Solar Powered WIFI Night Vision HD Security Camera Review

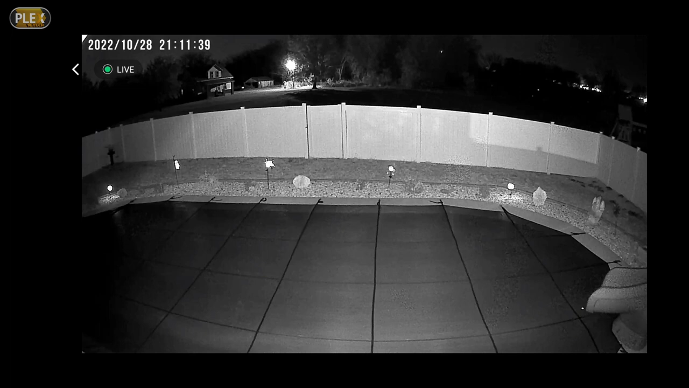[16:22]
I think it really looks really much better than I thought. In fact it doesn't really have that green tint. Which I sort of you know sometimes you see in some of the night vision stuff. It just looks really really fantastic. These dust particles you see. It's I don't think those are bugs. It's too late in the fall for that. Just just picking up you know little dust particles and stuff. Just how sensitive it is. It looks really good. I'm really impressed with that. And you can you can zoom. We could do this during the daytime as well.
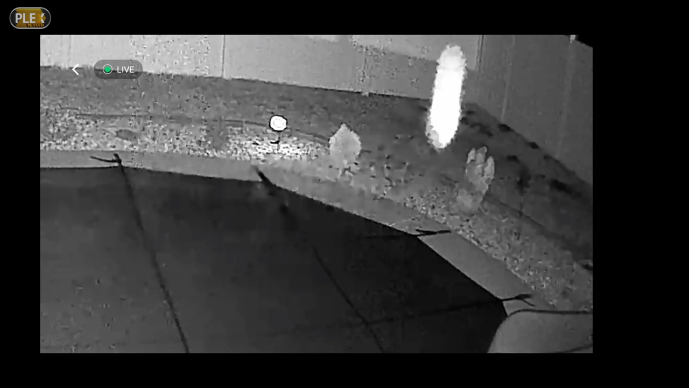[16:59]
I got voles. Look at little mice things. And they dig in the ground. I've been putting out bait traps. They are hard to get rid of. If I could zoom in. And if I see one moving there. I can do that with the zoom feature. And then we can turn the light on. I tested this a while ago. And I was actually pleasantly surprised at how bright that light is. Because it will and it will as I suggested earlier. It will switch off the infrared and go to the visible light mode. And I tell you it's good enough that if you leave that on all the time.